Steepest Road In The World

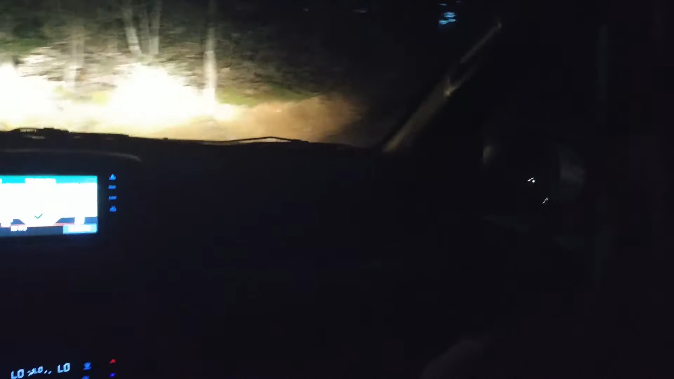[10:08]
Right, okay. Oh, yeah, this one's my favorite. It's still, that's right. losing traction there.
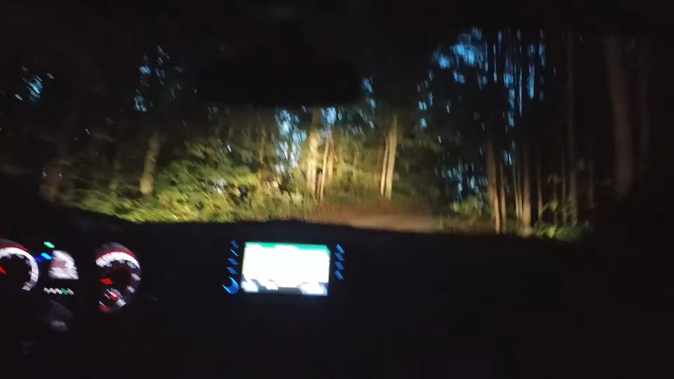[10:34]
At least it's protect security by ADT. Yet. Gotta park it. We made it. There we go.